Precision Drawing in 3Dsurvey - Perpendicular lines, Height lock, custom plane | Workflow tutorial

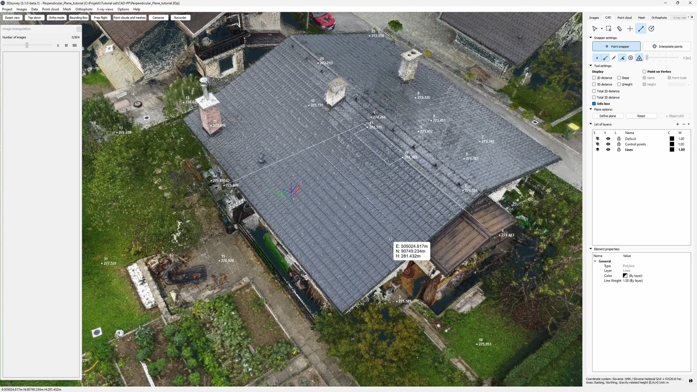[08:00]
Once again, I'll use the bounding box to hide the roof.
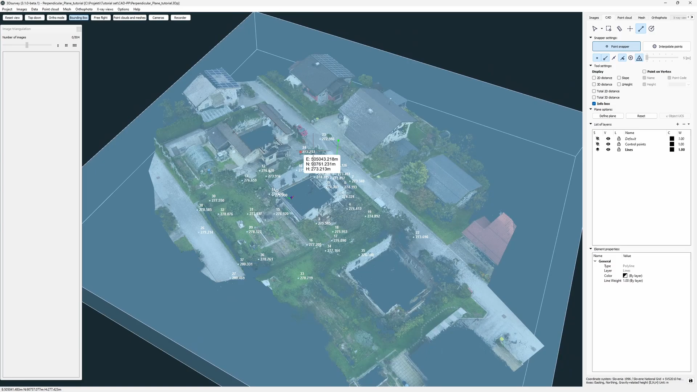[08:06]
I go into top down ortho mode.
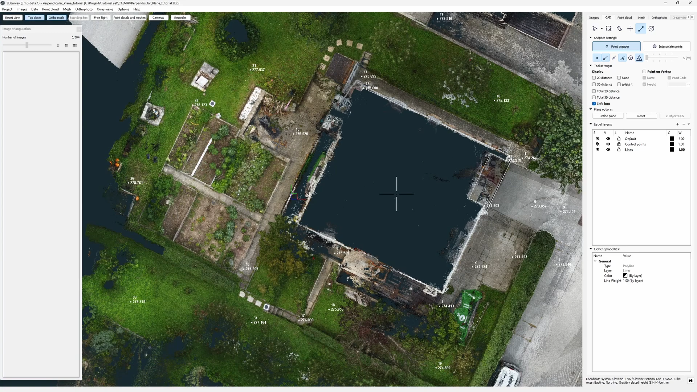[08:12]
And now things are really simple.
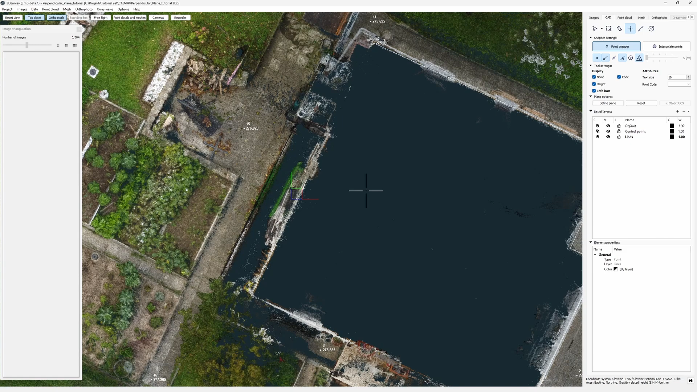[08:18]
Since I know the height is the same on both sides, I'll just lock my height to the point I've placed before. Hold Q and click the corner.
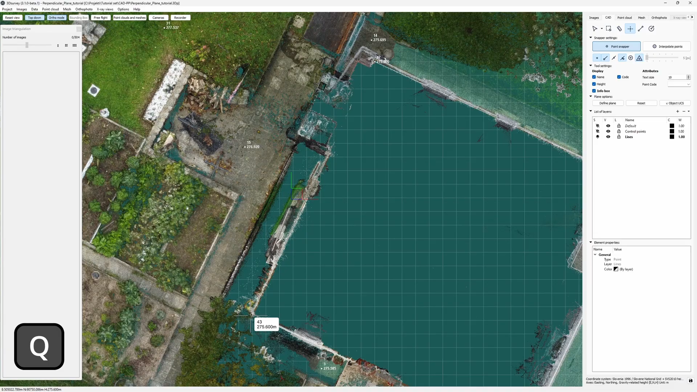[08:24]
Now all I have to do is connect the lines.
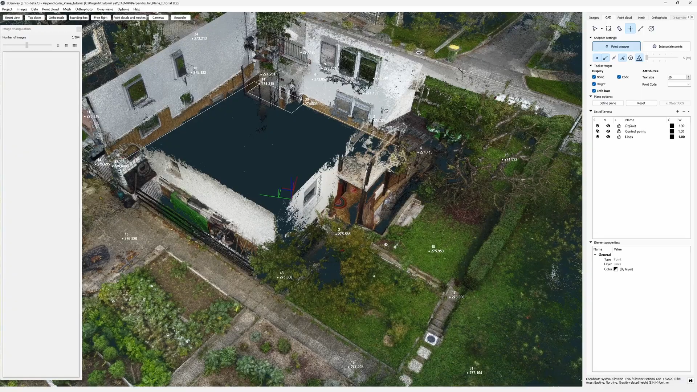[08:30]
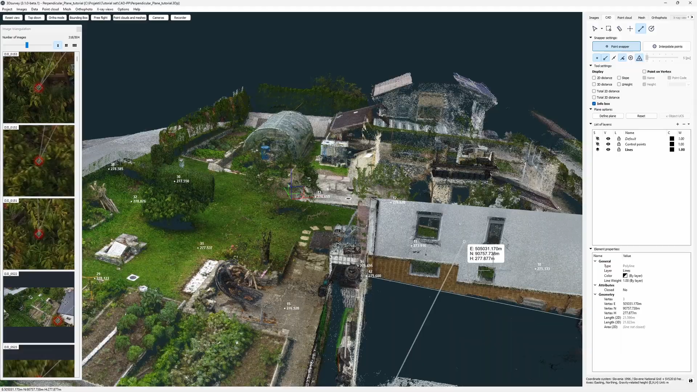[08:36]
And I'm done.
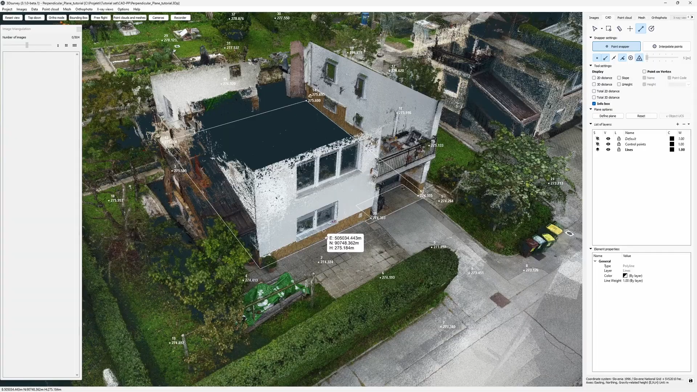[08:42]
My next assignment, roof vectorization. First, I create a new layer. I give it a name and color. Increase the line weight. Then I'll define a plane on this roof slope.
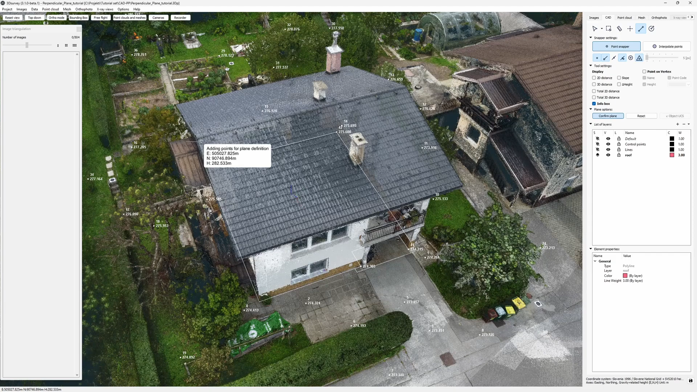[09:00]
I place four points and check how the suggested plane fits.
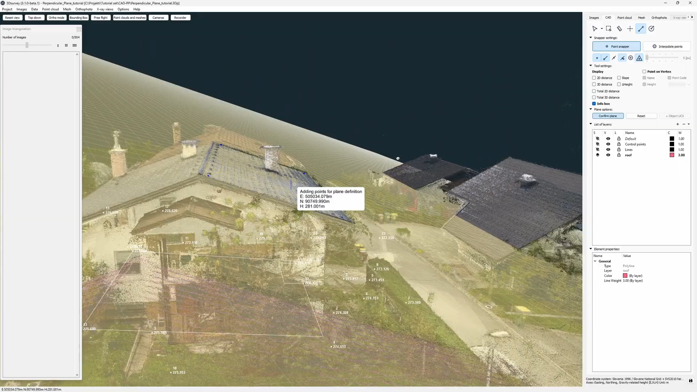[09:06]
Very well. I confirm it with a right click.
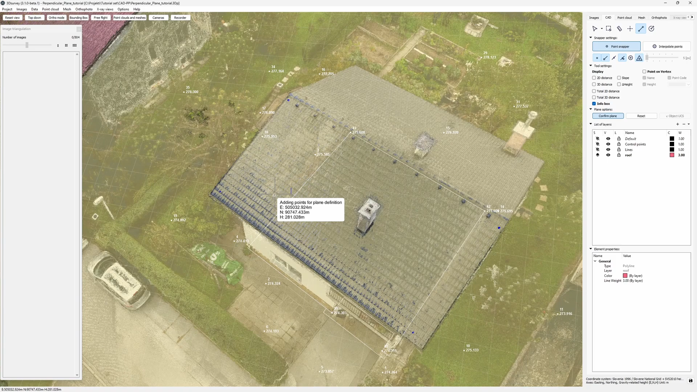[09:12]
Now I go from corner to corner.
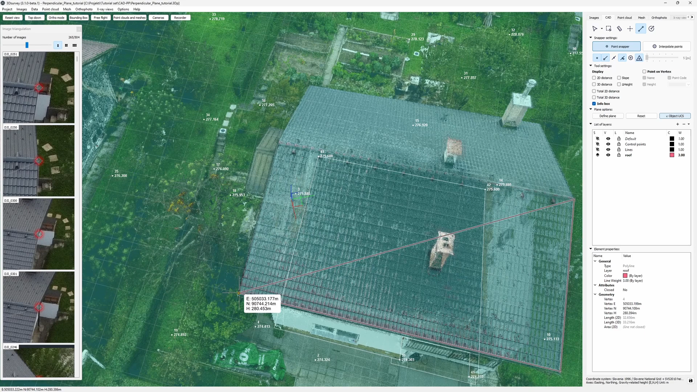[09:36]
This green leading line appears and it guides me to the right extent.
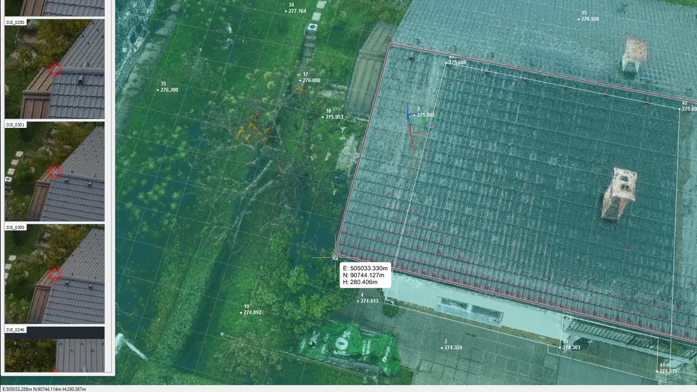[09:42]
I can still miss, but backspace works here as well.
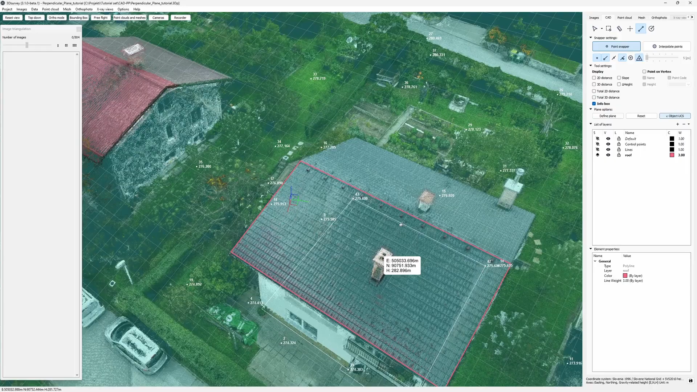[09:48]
This roof face is done. Now let's do the same on the other one. I reset the plane and define a new one.
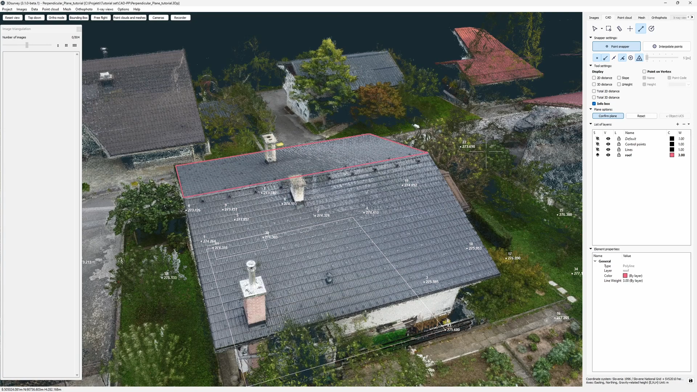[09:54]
I'll use the top two vertices of the previous plane so I get a perfect intersection.
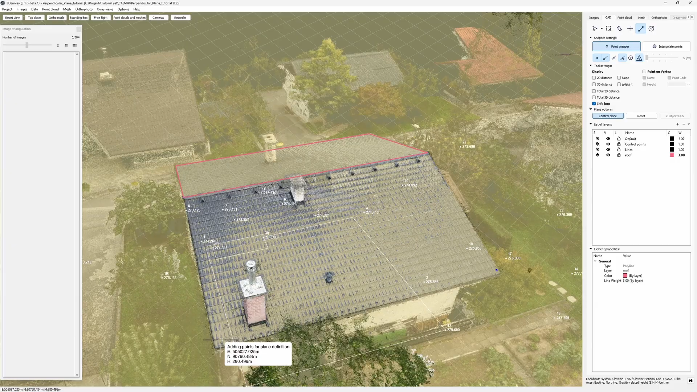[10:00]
I add two more points and confirm. I start drawing.
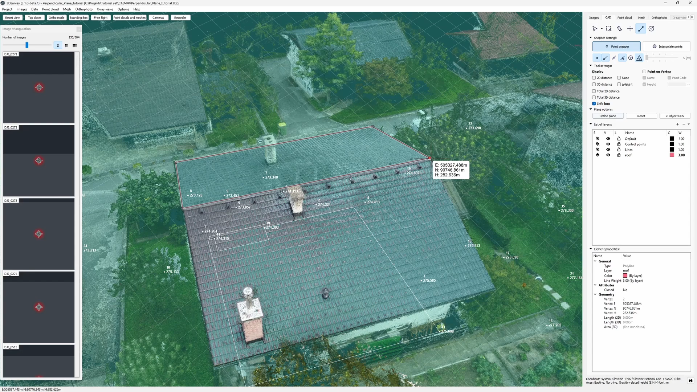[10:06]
Again, I hit F8 after my second vertex.
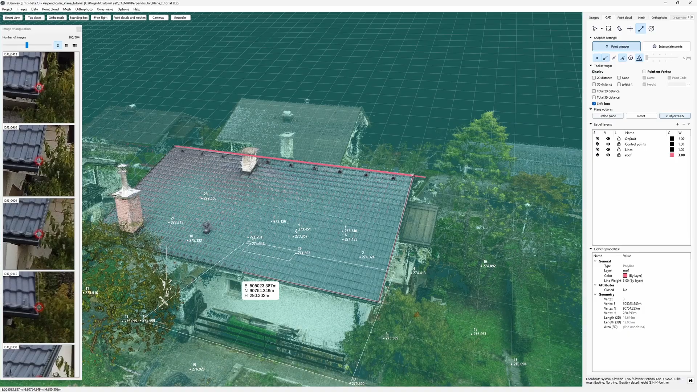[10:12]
Now, either this roof isn't perpendicular or I misplaced my point. Let's try again.
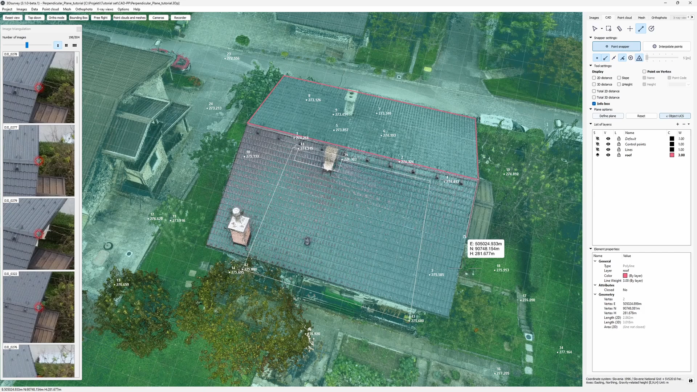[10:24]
Again, I use backspace to go a vertex back and place it again. Again, this time it fits.
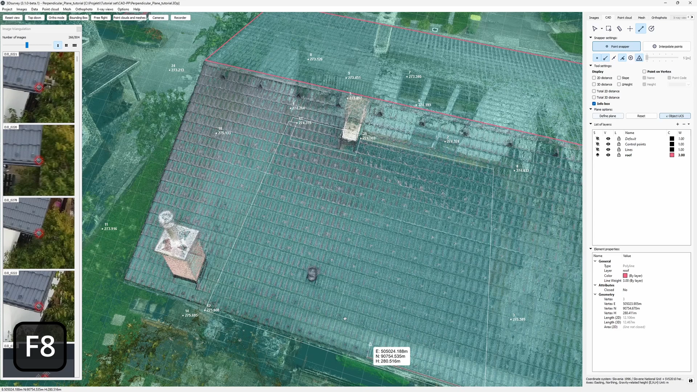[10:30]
Okay, let's finish off this roof.
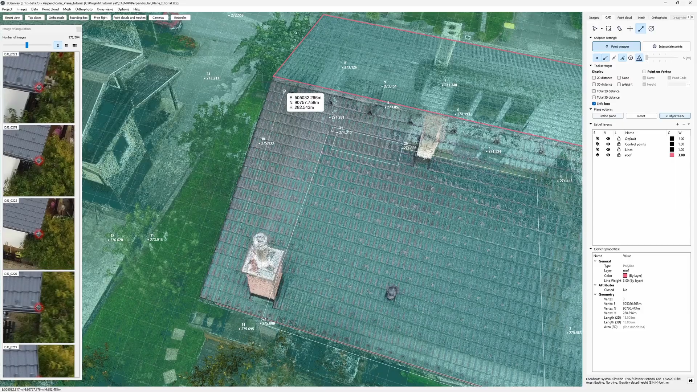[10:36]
Done.